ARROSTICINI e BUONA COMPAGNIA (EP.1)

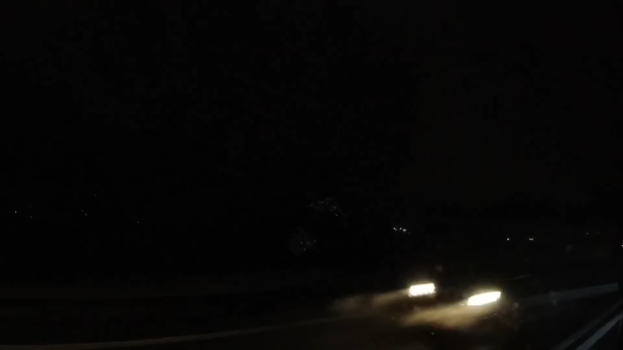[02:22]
siamo arrivati a gubbio non so se riuscite a vedere in fondo quello lì è il famoso albero illuminato
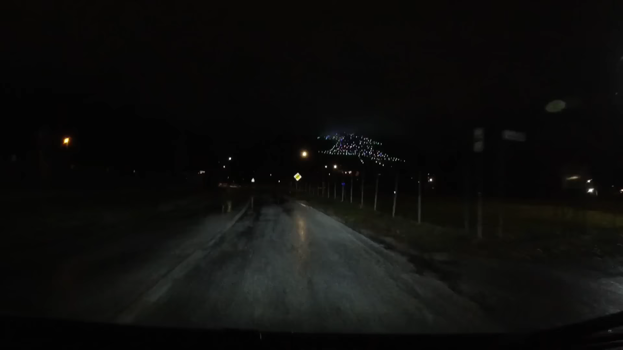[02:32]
più grande del mondo praticamente per metà non si vede perché ci sono le nuvole che sono veramente basse eccolo